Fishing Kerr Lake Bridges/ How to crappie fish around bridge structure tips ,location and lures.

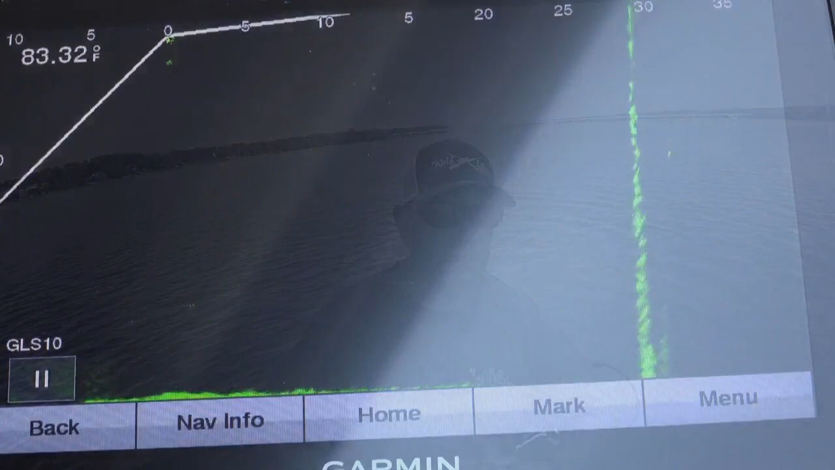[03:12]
On screen: water 83.32°F
coming into zoom that is see you got a few fish
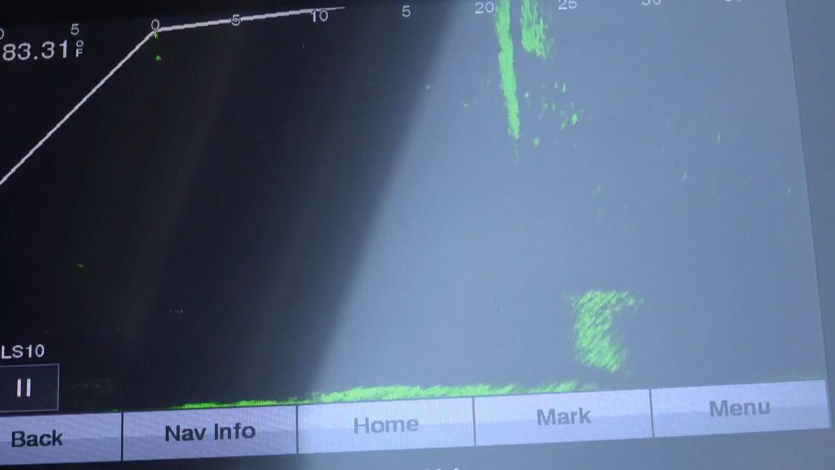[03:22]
On screen: water 83.31°F
a lot of fish hanging up underneath it
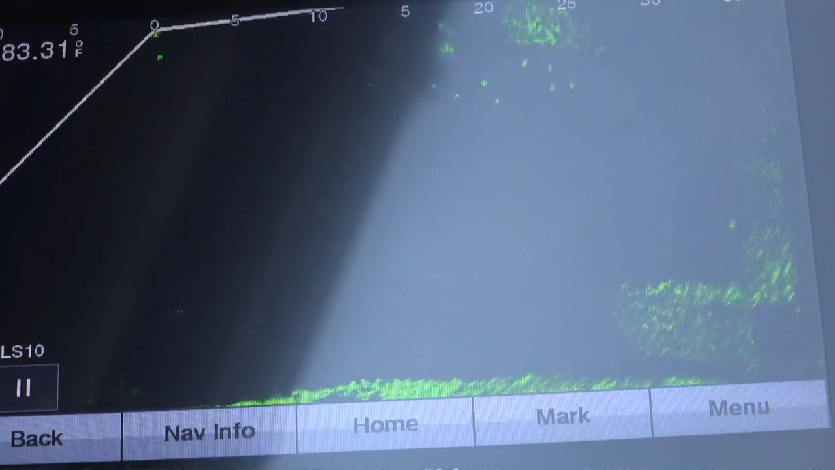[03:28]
right up under the shadow line you see them have it hanging under the shadow line right there
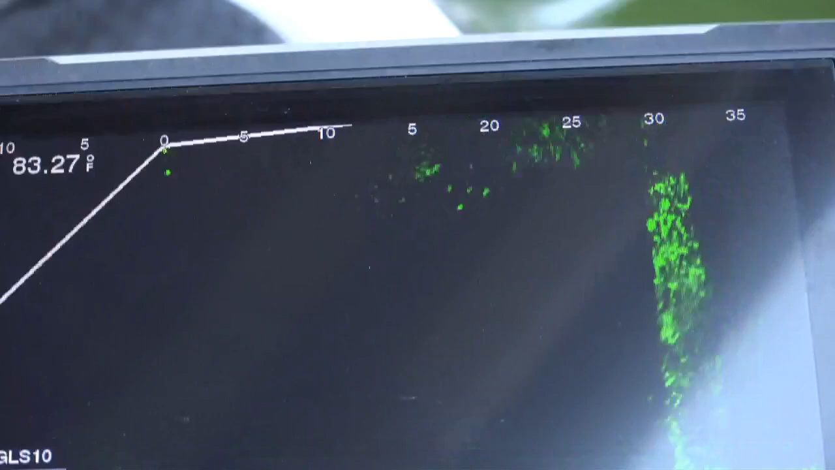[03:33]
there's a beam going across and i'm gonna turn the scope a lot of fish right up underneath it
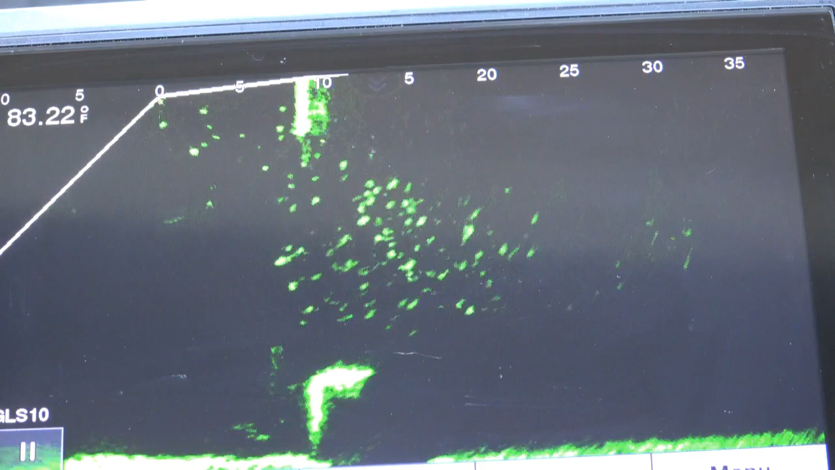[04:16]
On screen: water 83.22°F
now that's a lot of fish it could be white birch more than likely it's quite a few crappy
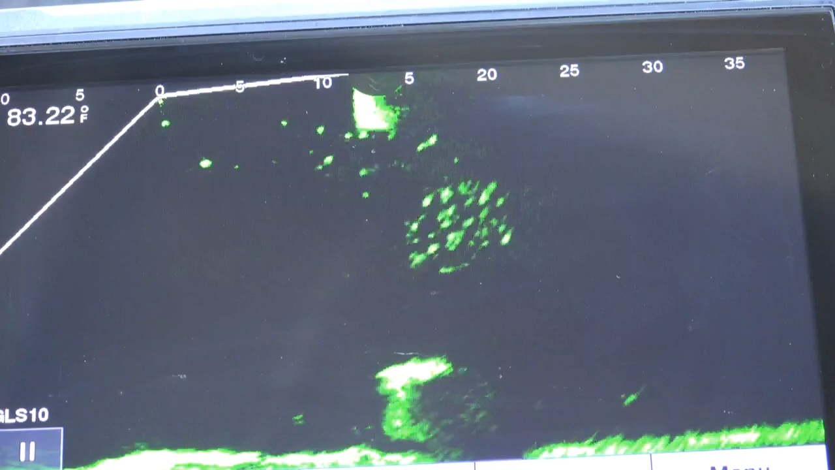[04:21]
On screen: water 83.22°F
underneath that bridge right there see that cross member cross member between the bridge is
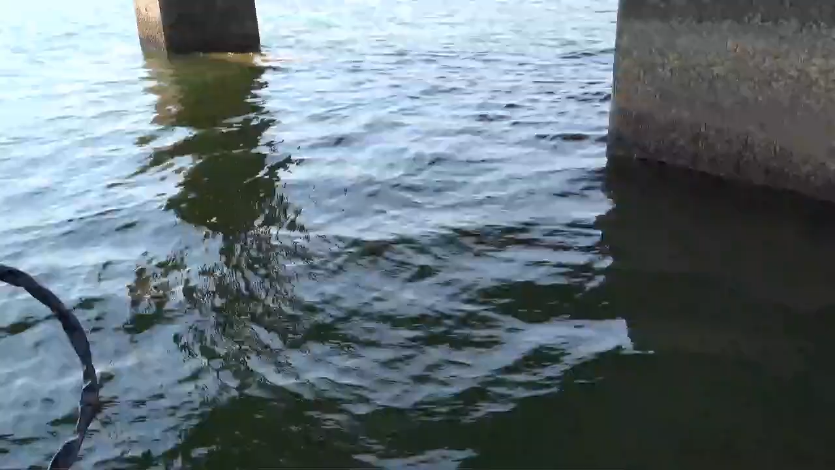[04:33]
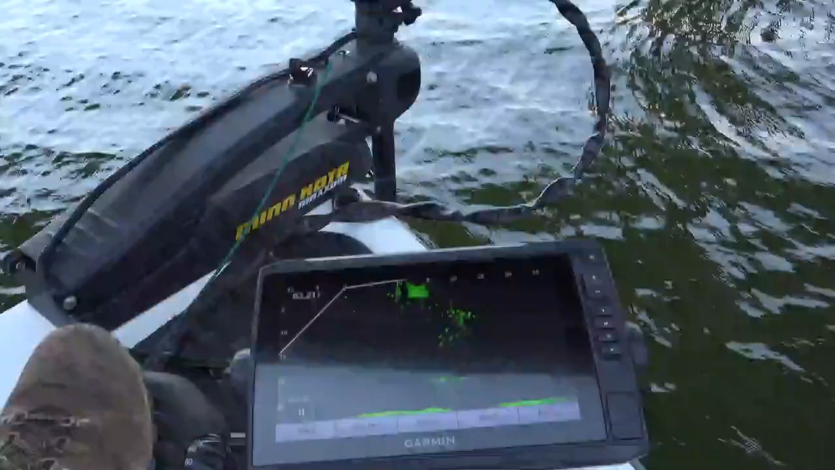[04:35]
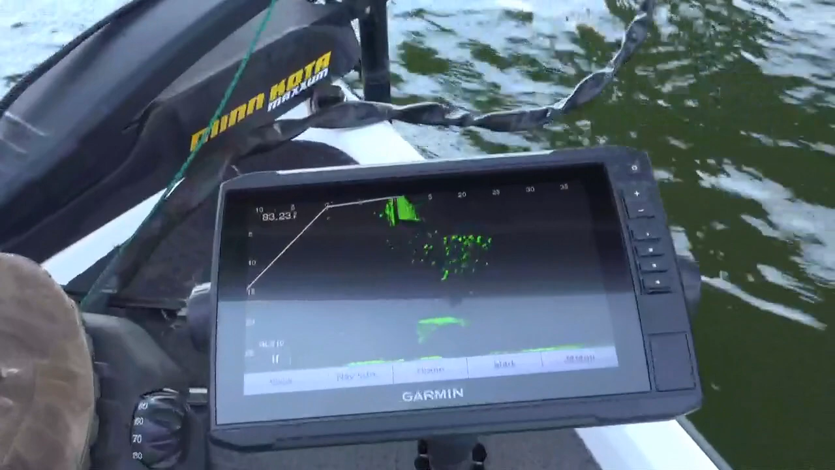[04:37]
right there let me get a closer look at that
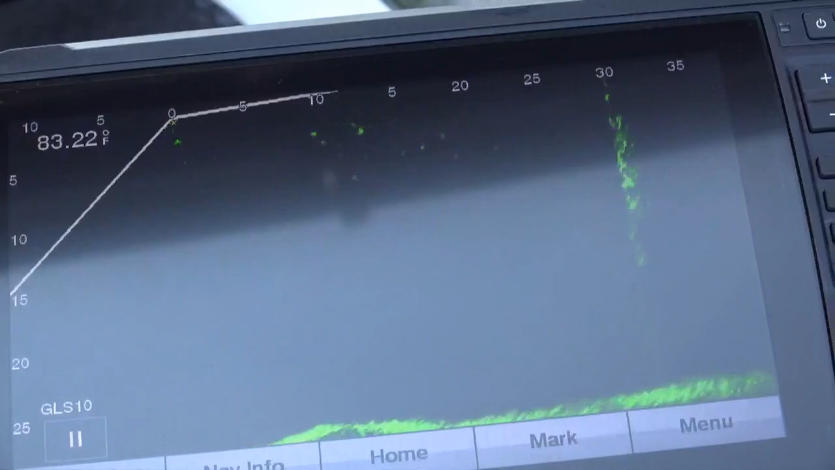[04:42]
On screen: water 83.22°F
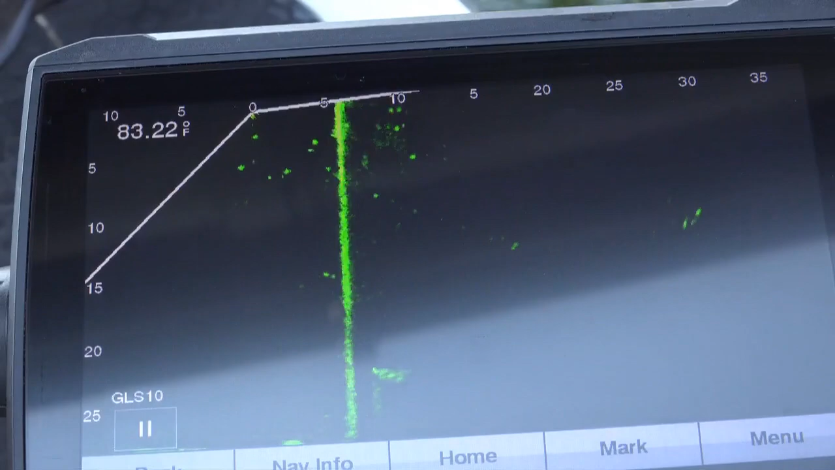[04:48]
On screen: water 83.22°F
so you can see fish are hanging out underneath that cross member see on the top
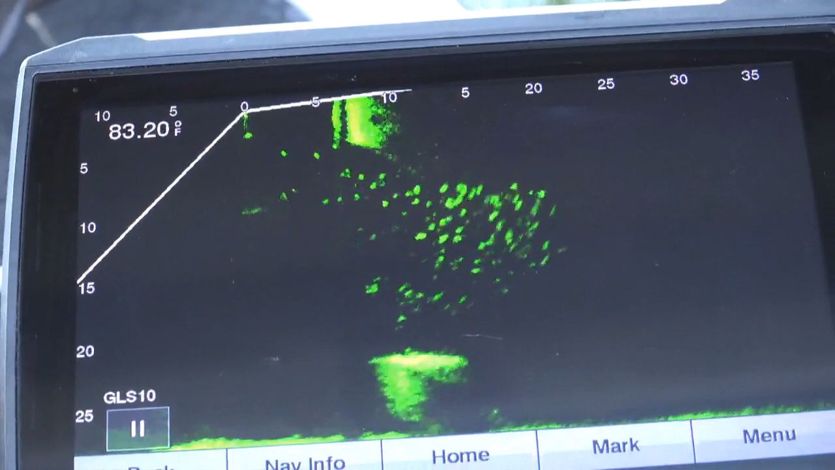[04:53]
On screen: water 83.20°F
is a cross member that
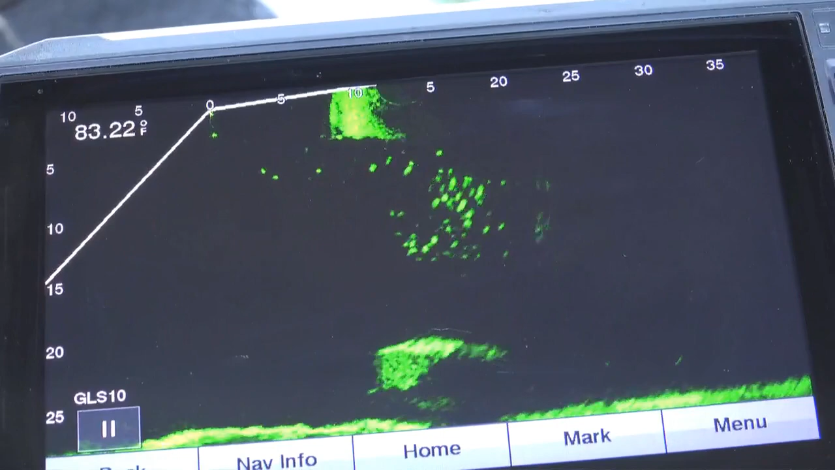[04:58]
On screen: water 83.22°F
opening is looking that live scope is looking through it's a cross member on the bottom so you can see
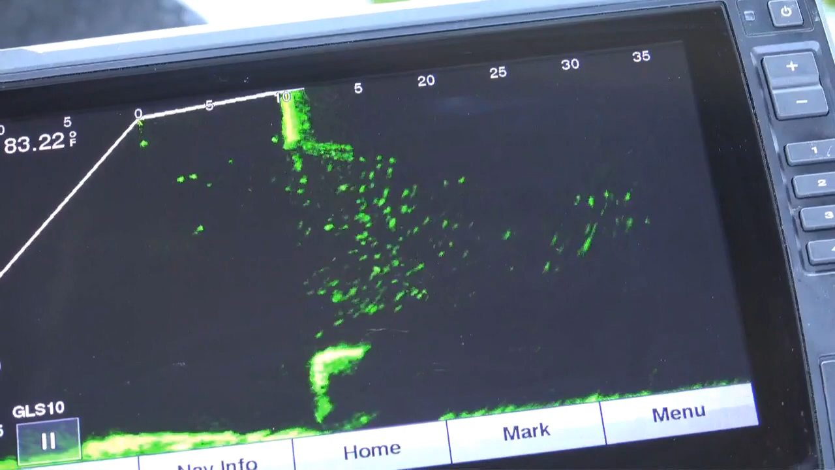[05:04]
On screen: water 83.22°F
how those fish are related underneath them
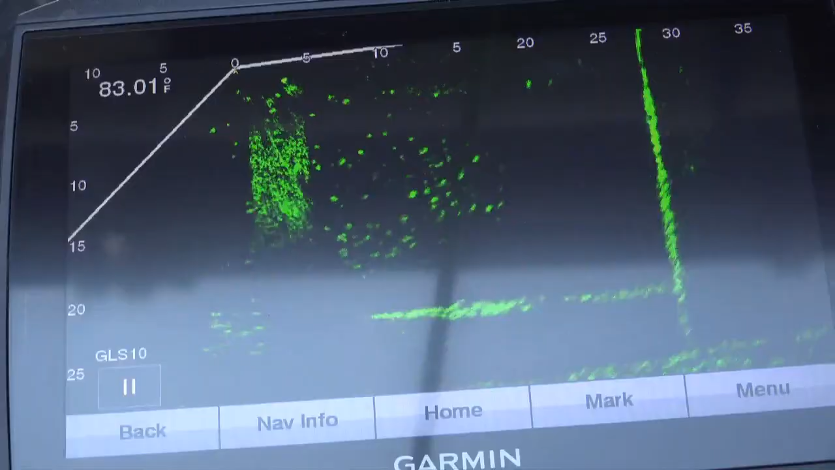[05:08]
just a tremendous amount of fish now that's looking straight down the side of the collar now this would be a good time
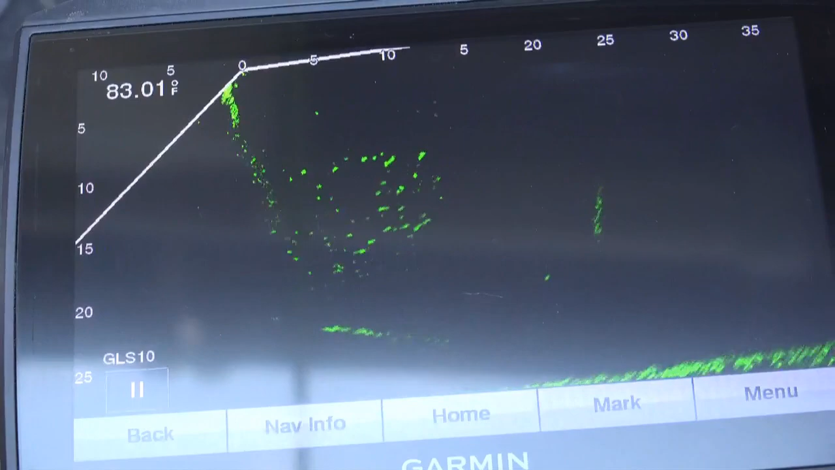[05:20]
On screen: water 83.01°F
to cast allow the lure to fall slow through strike zone
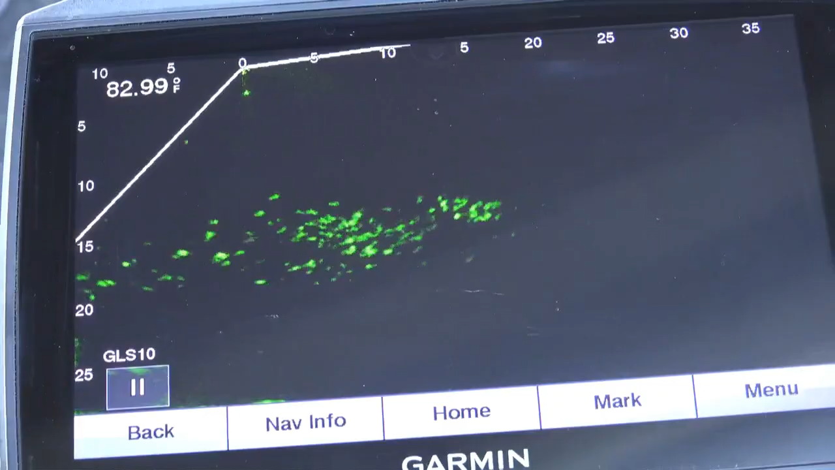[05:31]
On screen: water 82.99°F
i'm going to show you something so that is see that's looking out across the shadow line see all that shadow
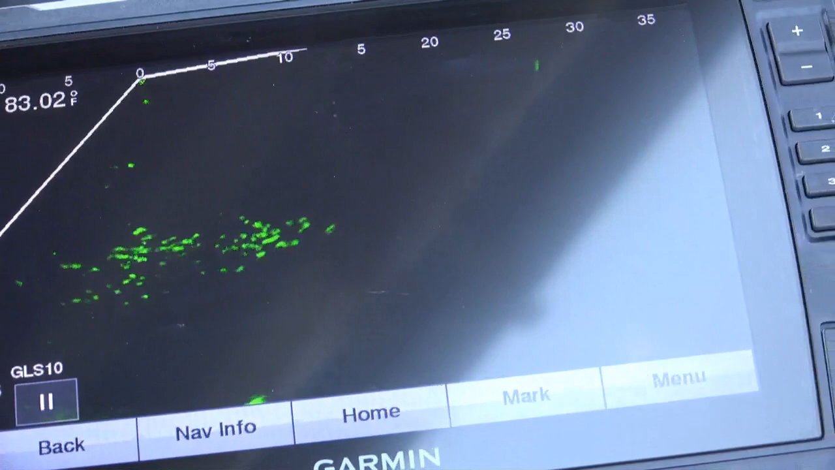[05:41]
On screen: water 83.02°F
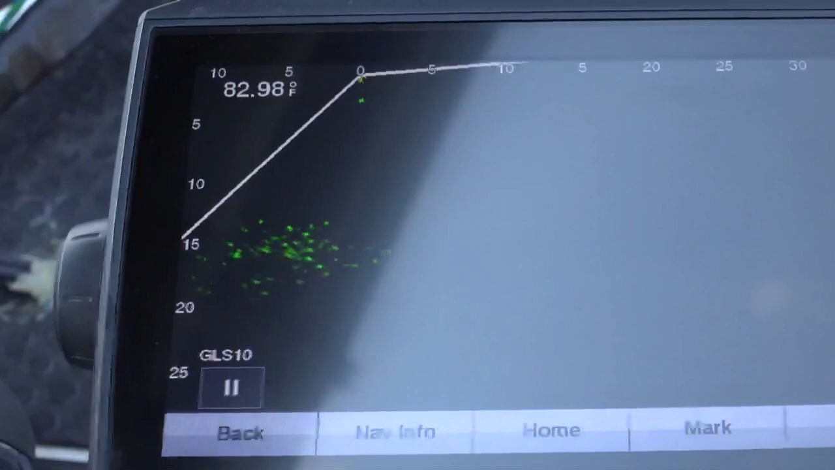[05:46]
On screen: water 82.98°F
i'm gonna gonna lift this up you see that shadow line across there